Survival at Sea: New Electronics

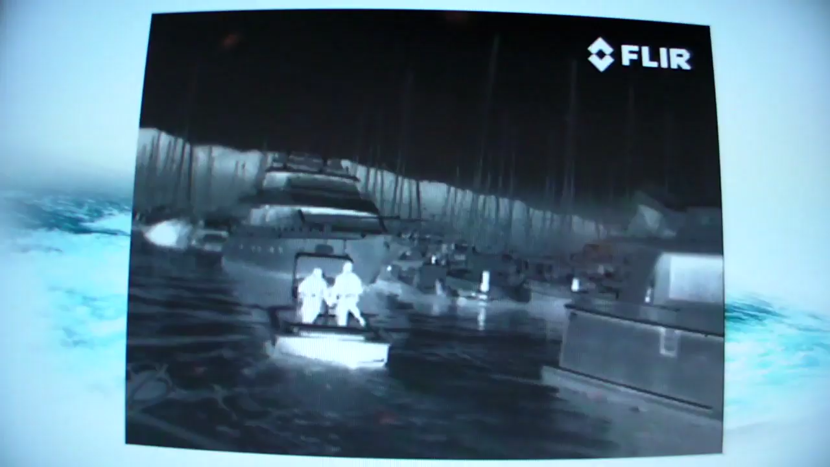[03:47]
And what we do for the boater is we give them a very clear video picture of everything on the water, even in total darkness.